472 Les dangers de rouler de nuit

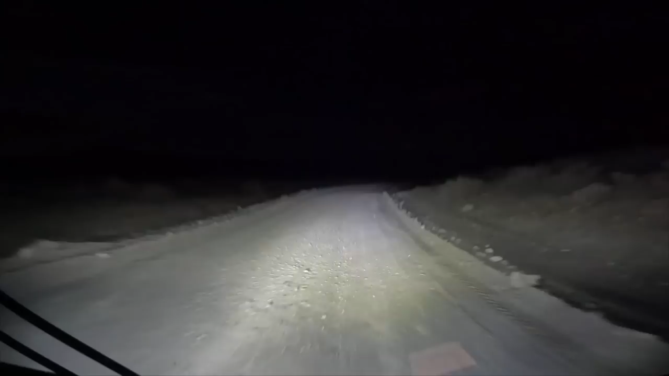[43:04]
On essaye de continuer sur encore à peu près 80 km. On avait fait un mi-poic 80 km plus loin quand on descendait en 2021. On va essayer de se remettre à ce mi-poic-là. Alors, j'avais dit qu'elle était en bon état, la route 40 à ce niveau-là. Pas partout, parce que là, ça tape pas mal. Il y a de la tour angélée, il y a pas mal de pieds un peu grosses.